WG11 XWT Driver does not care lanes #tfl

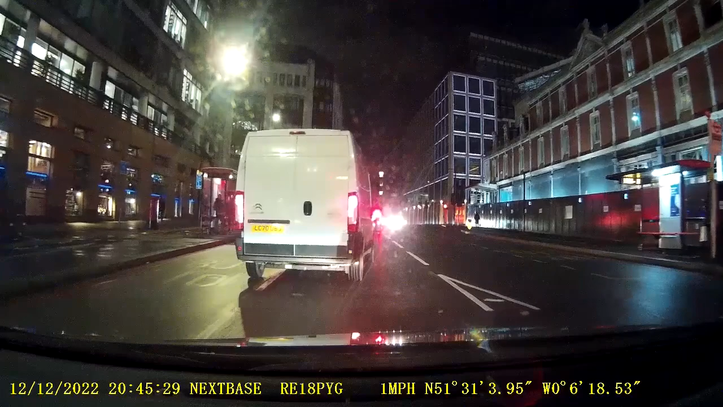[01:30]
Yeah. It is my straightway. He's supposed to go right. What can I do? Relax. Yeah.